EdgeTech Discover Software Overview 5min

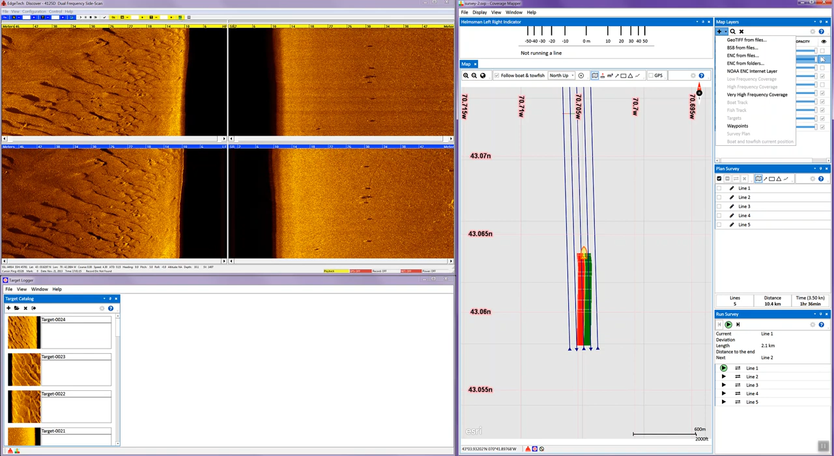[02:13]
or as a ENC, which is an electronic navigation chart, an S57 format. And I've already imported three of these, and to show you these briefly, I could turn on the satellite image, which we now have in the background. I could bring in the bsb raster chart,
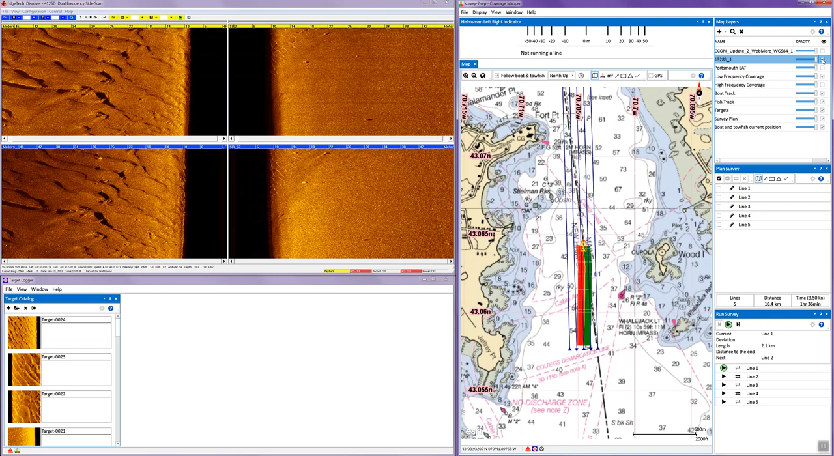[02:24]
which we have, or I could elect to bring in the multi-beam geotiff, which we have.
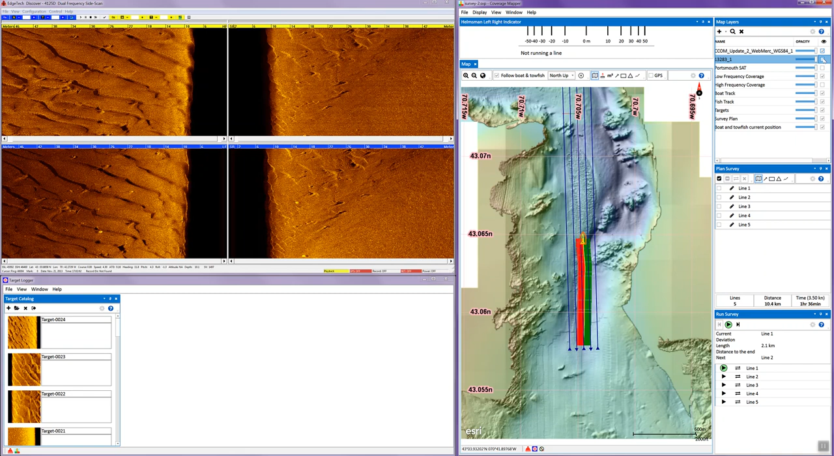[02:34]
And one of the unique things about this is that we can blend these charts together merging. For instance, I've turned on both the bsb and the satellite, or the multi-beam, and we are, with the transparency control, blending the two so we can see both charts blended together.
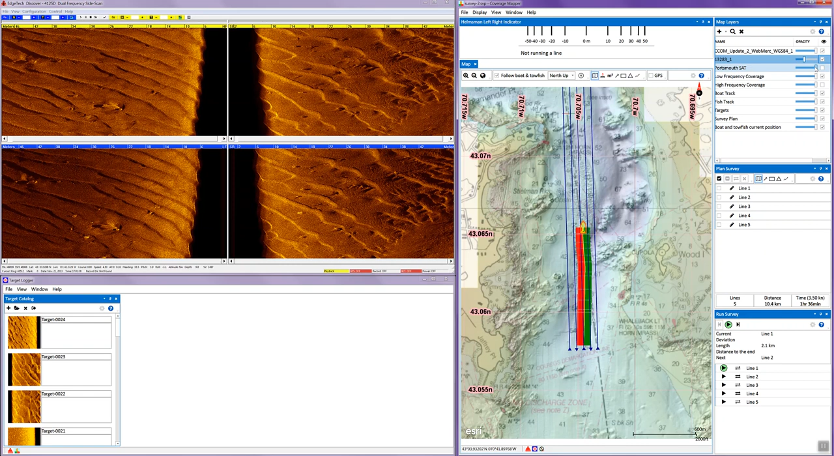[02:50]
I can actually turn on all three, turn on the satellite imagery and blend it in as well. Now, as we see contacts, and we, in the waterfall, we right click with the cursor over, and we will pull that into the target logger, which allows us to enhance, measure, save these targets of interest. I'm going to turn off the marker. And here we have two lobster pots that I'm zooming in on.
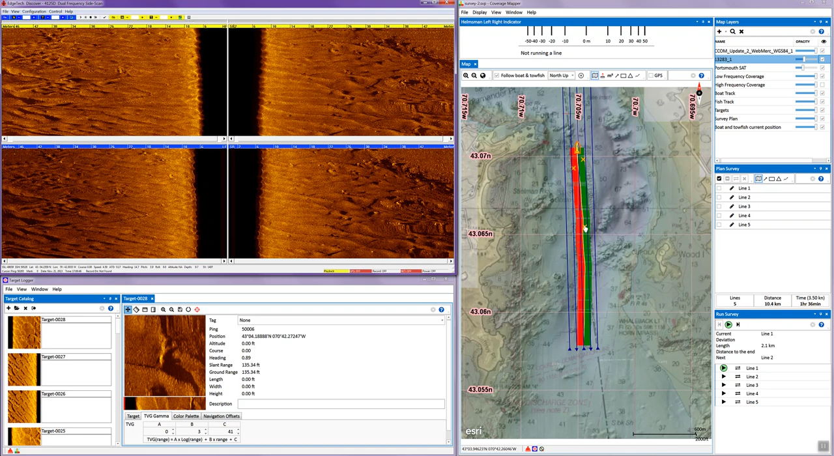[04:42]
And each of these, if we hover over, you can pull back what the contact is. And if there is one that you would like to review, you can double click on it and it will move it back into the target logger module. So those are some of the main features of the new Discover software. We have the standard waterfall sonar control module. We have an integrated navigation module. And one thing I didn't do was when you select the survey line, I'm going to click on this line to steer.
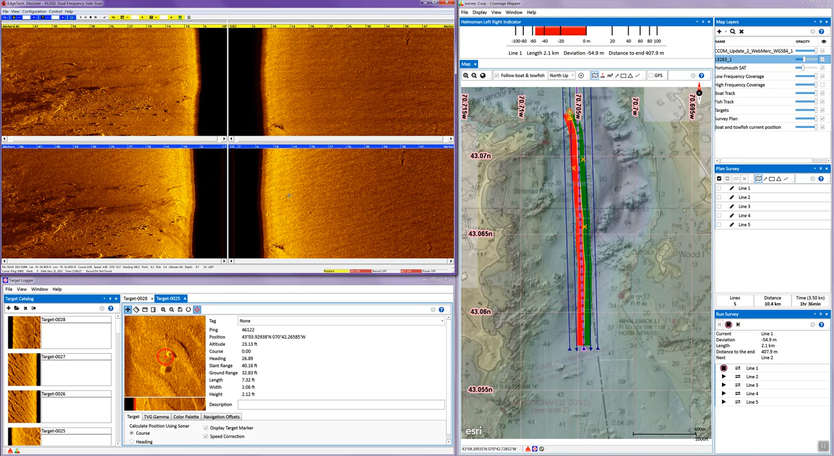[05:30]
And you can see it as actively as we skew off this line, it shows us how many meters we are off. So I'd like to thank you for your time in being introduced to some of the major features of the latest EdgeTech Discover software. Thank you.